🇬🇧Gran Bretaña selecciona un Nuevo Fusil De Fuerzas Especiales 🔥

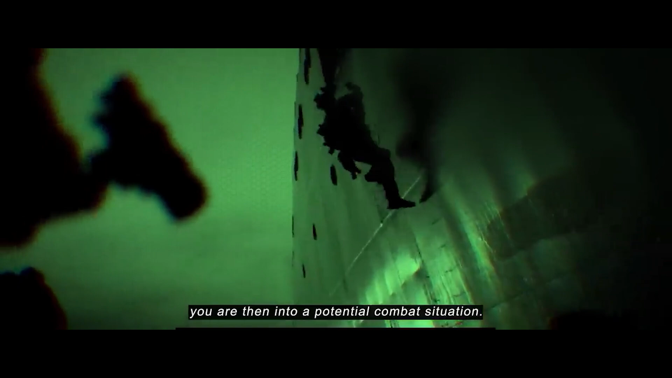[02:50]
lo que significa que los dispositivos incluyen visión nocturna y sensor térmico superpuesto en una sola imagen para el operador,